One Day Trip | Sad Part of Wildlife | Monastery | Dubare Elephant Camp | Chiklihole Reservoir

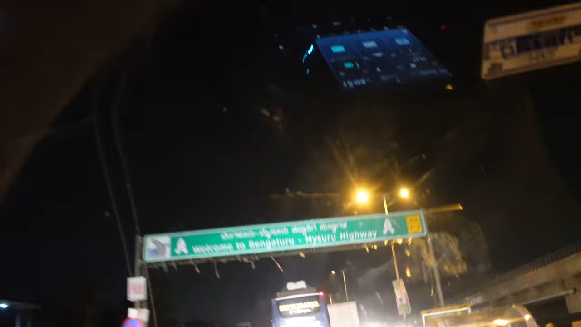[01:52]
वेलकम टू बैंगलोर मैसूरू हाईवे। तो नीचे हम लोग जाते हैं फिर अभी,